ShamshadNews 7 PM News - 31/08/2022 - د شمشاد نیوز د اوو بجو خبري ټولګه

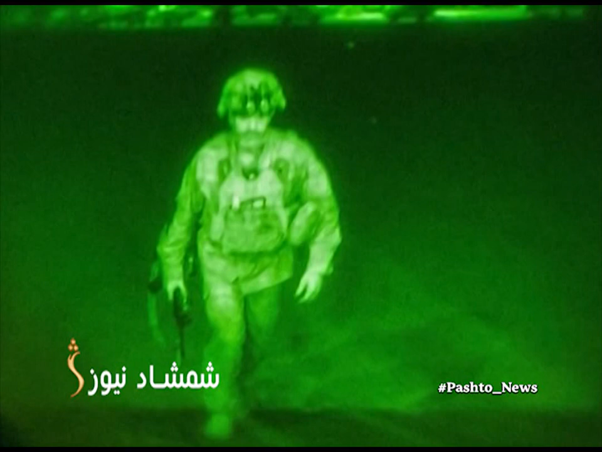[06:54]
د سمبلې یوګي نه هم هغه ورځ چې ورستي امریکایي سرتیری جنرال کریس ډوناهو د شپې په یو بجه د کابل هوایي ډګر پرواز وکړ او د امریکا شل کلن پوځي ماموریت پایومون.